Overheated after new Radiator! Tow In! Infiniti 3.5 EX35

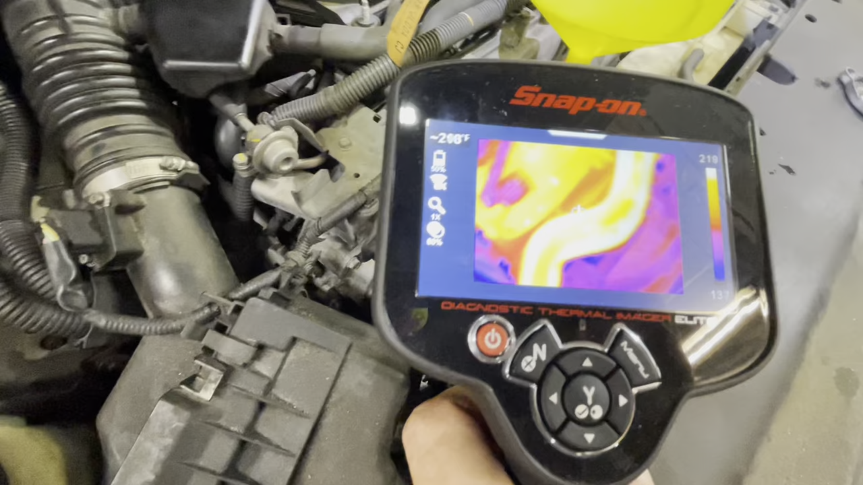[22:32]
upper hose looks like what 213 degrees
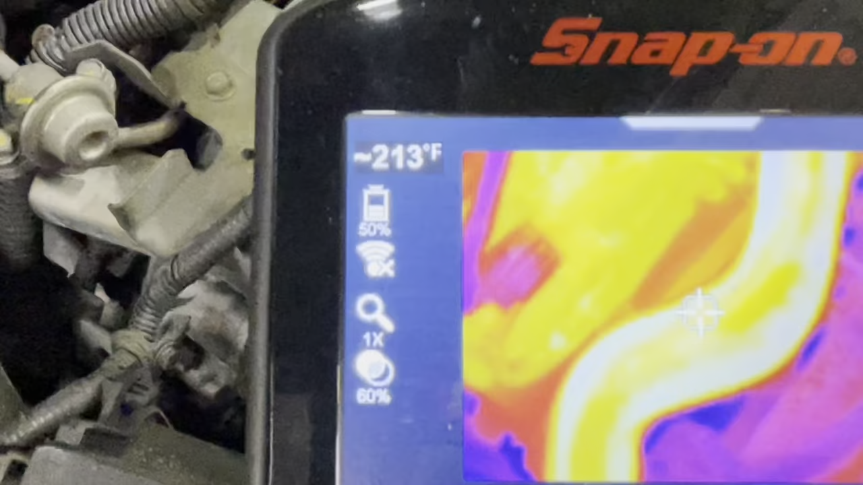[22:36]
On screen: spot 213°F
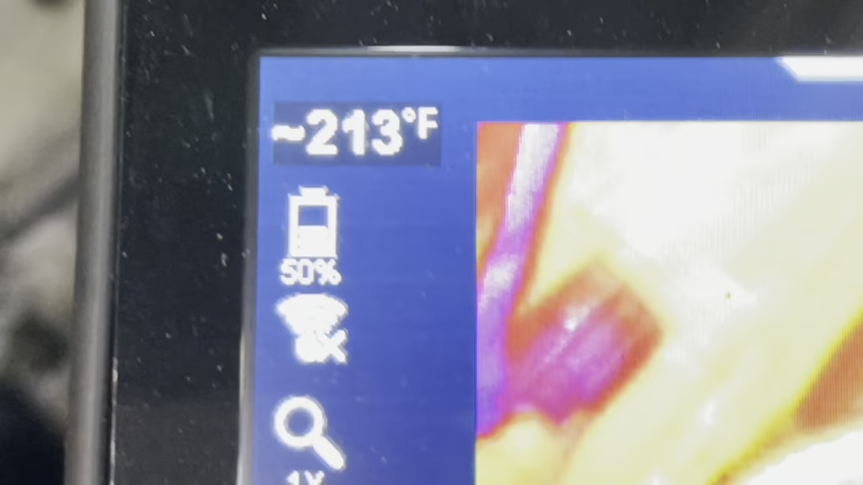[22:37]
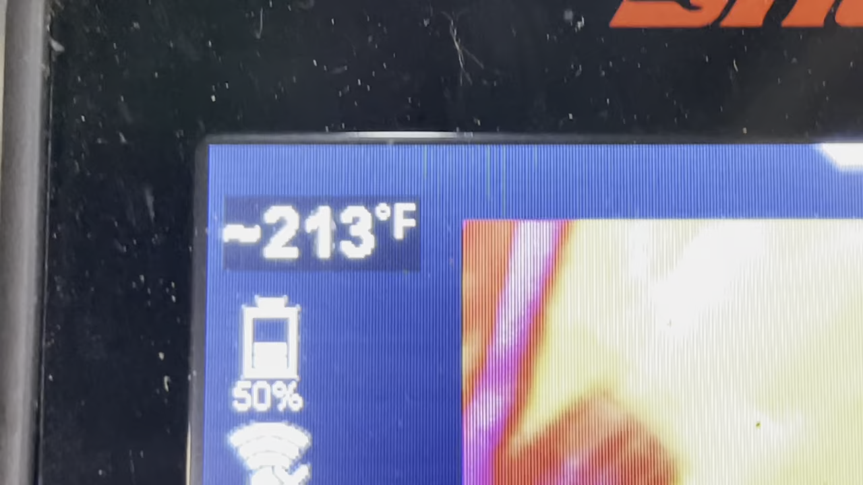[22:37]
and let's check our lower hose back here you see it right there
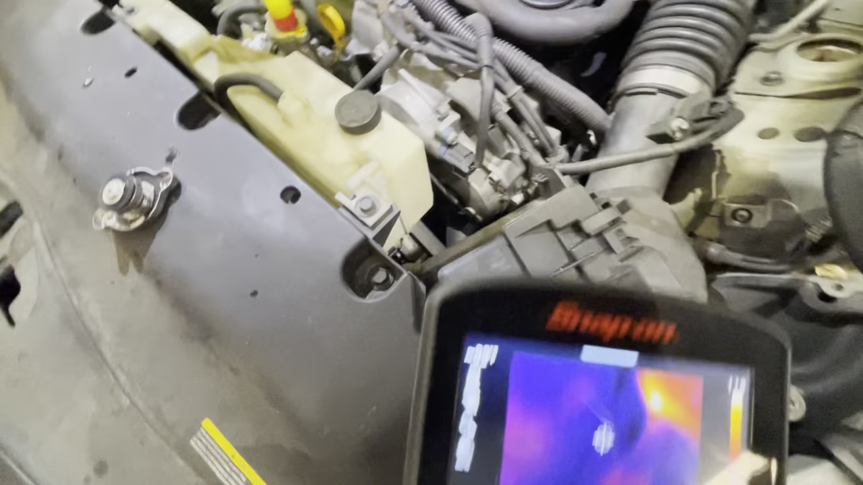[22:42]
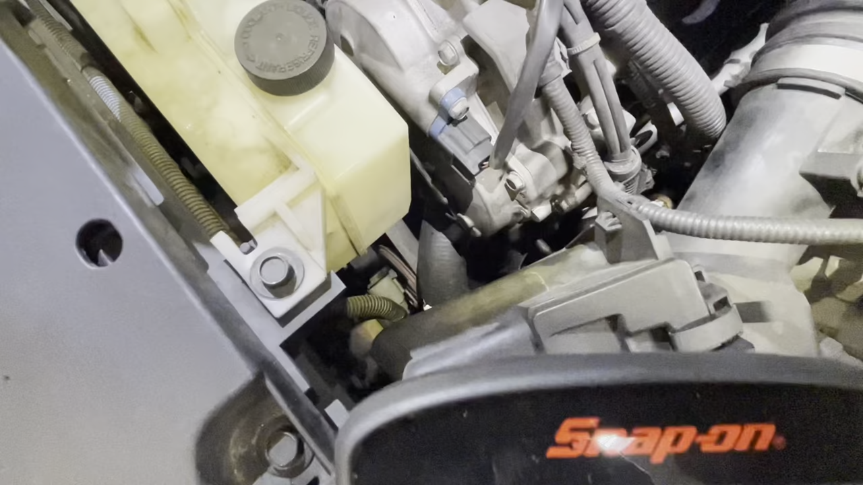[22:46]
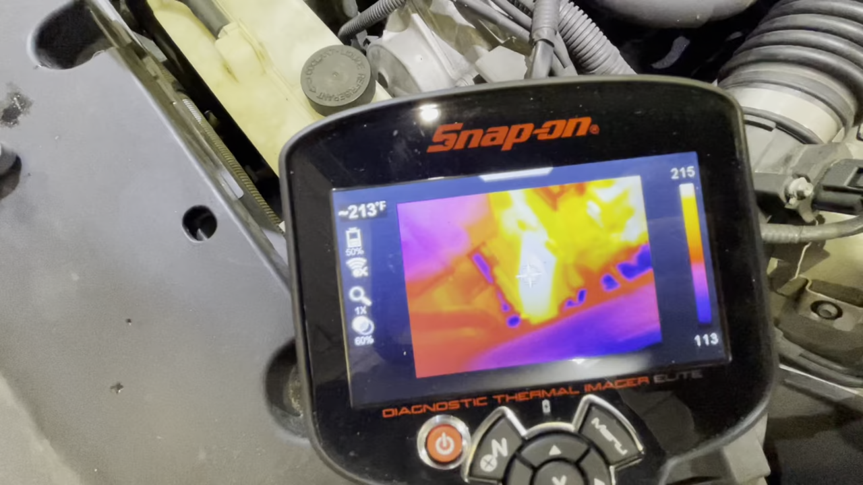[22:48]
On screen: spot 213°F
that one's 213 okay kind of in